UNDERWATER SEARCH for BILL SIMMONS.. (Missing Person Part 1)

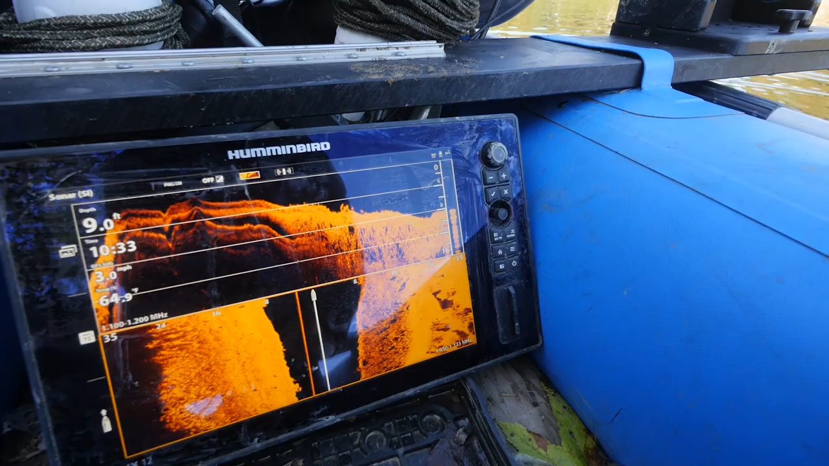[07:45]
24 and that. So that's, that's not good enough.
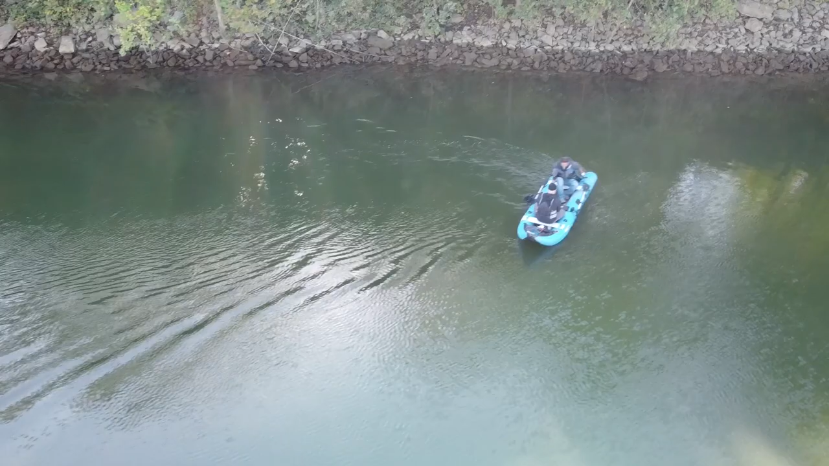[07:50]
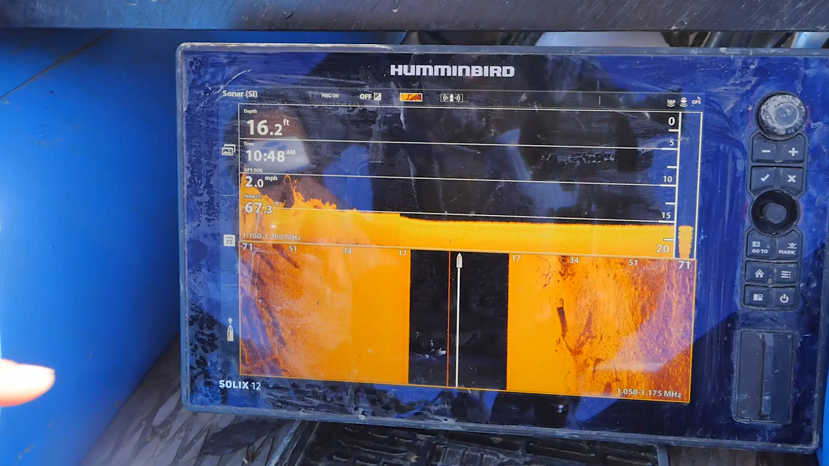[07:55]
On screen: depth 16.2 ft
If this is your first time watching this, what we're looking for here is we have anything in black is the water column. So you'll see we're 16 feet down.
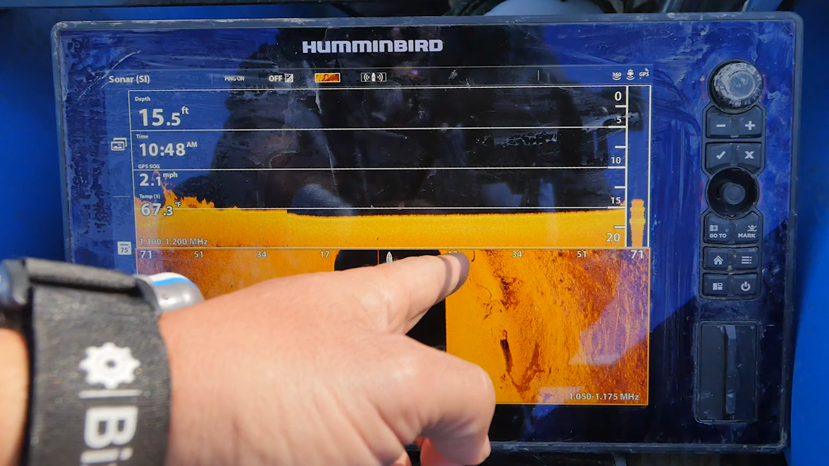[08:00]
On screen: depth 15.5 ft, speed 2.1 mph
This is 17 feet. So you'll see it's getting shallower. So the water is coming up.
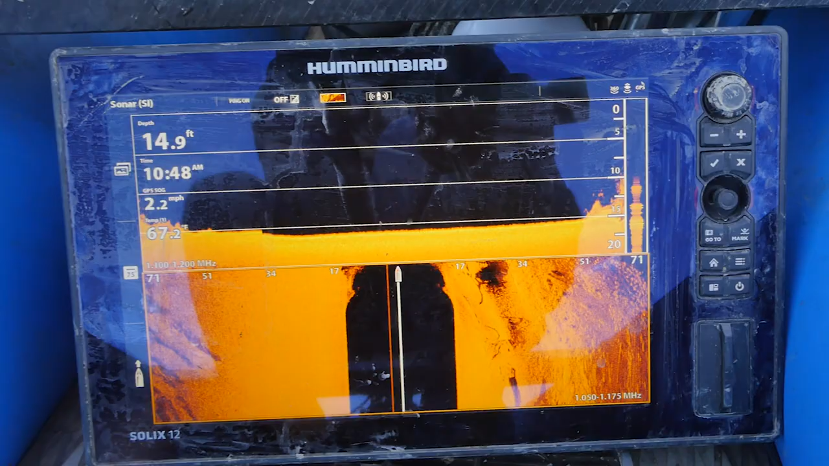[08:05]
On screen: depth 14.9 ft, speed 2.2 mph
So anything black is water column.
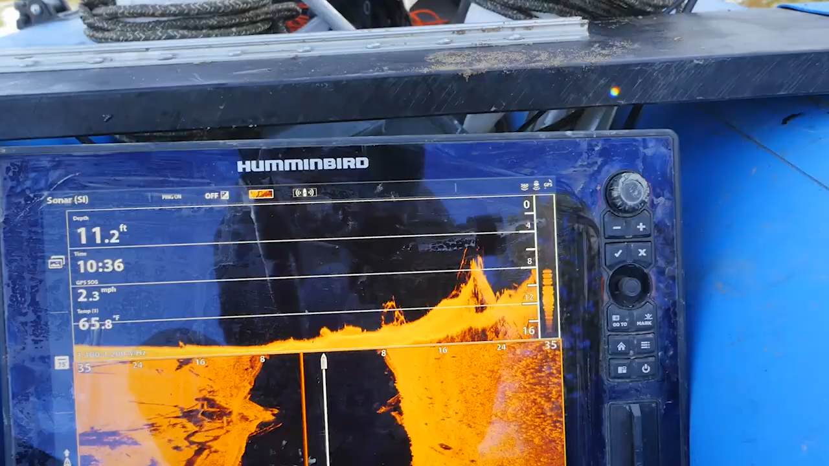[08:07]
On screen: depth 11.2 ft, water 65.8°F, speed 2.3 mph
Oh, here we go. Right here.
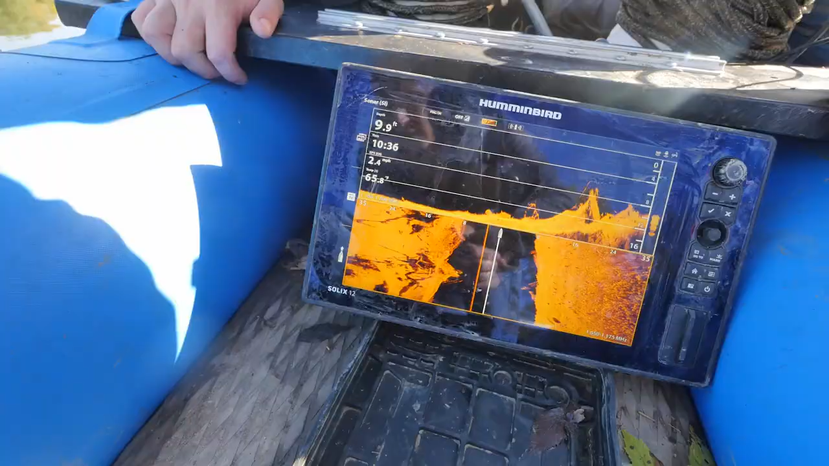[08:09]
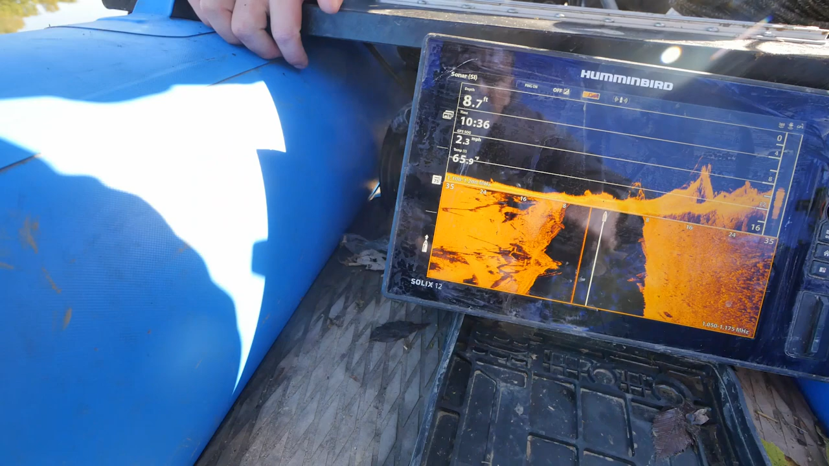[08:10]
On screen: depth 8.7 ft
All right. So right there. Does that look like a wheel sticking up right there? Yeah upside down.
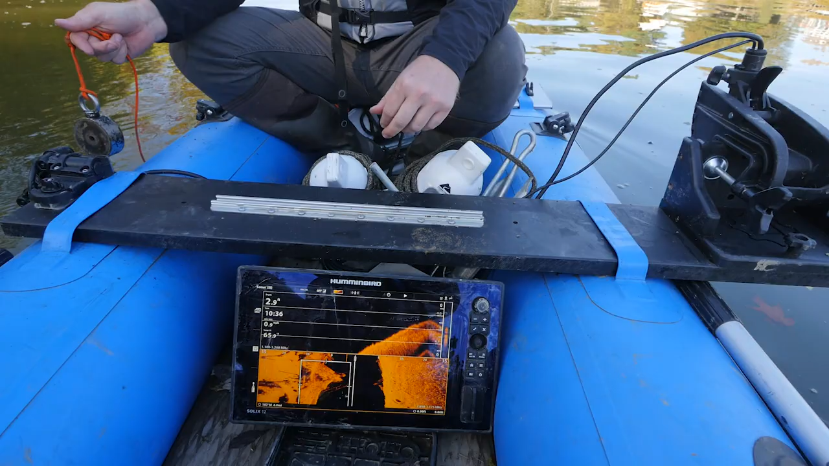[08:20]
Then we'll throw a 360 on there.
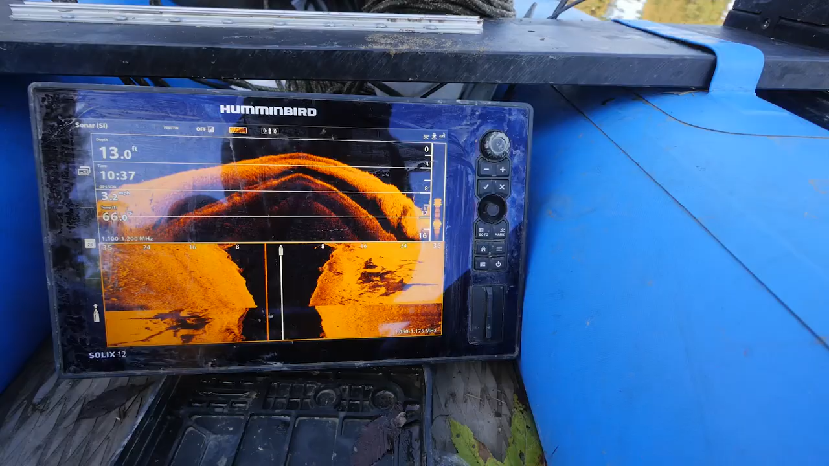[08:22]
On screen: depth 13.0 ft
All right. Here's where we're at. The dropper.
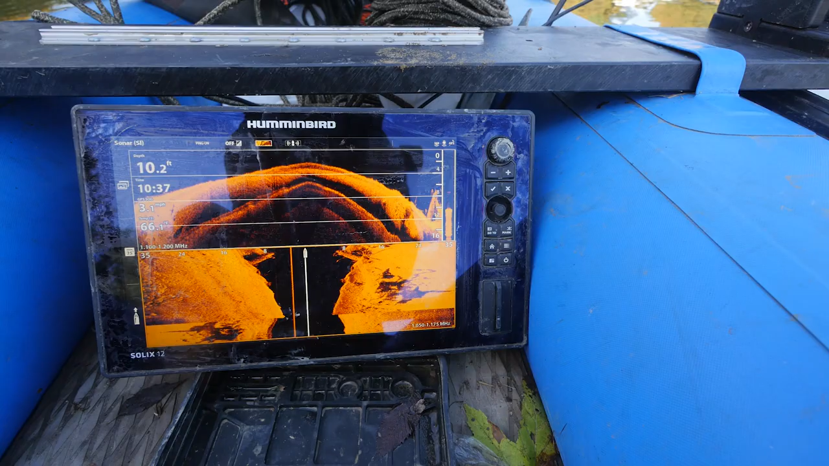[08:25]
On screen: depth 10.2 ft
No, let me turn around. Okay. I want a different angle. Is this one? It's got two different spots.
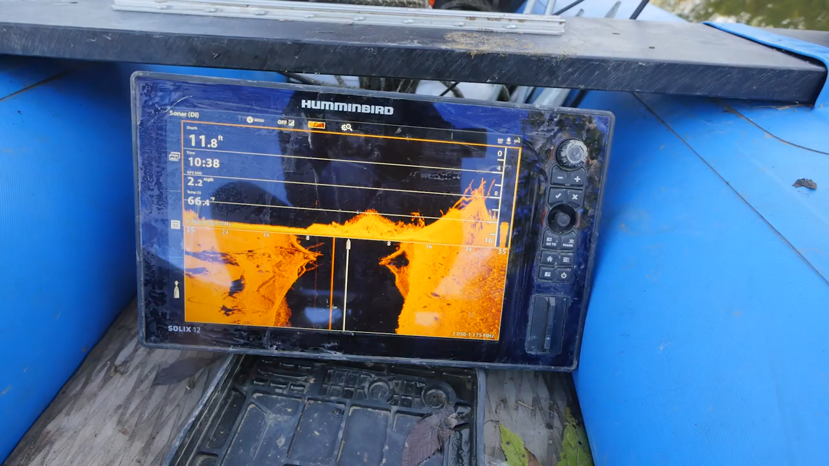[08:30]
On screen: depth 11.8 ft
And this angle, it looks more like a tree. Go ahead and drop it.